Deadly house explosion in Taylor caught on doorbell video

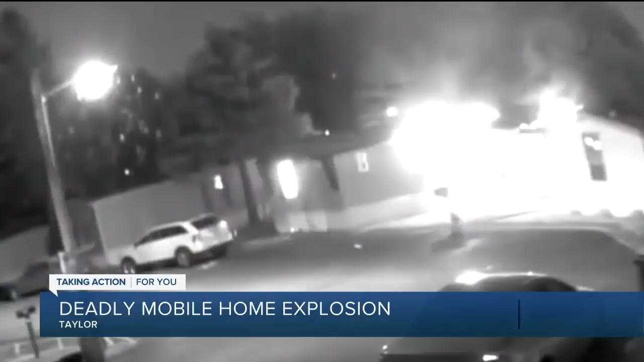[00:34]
The city of Taylor says the call to 911 came in at 9 in the evening last night. A home exploded in the Robinwood Mobile Home Park on 5th Street.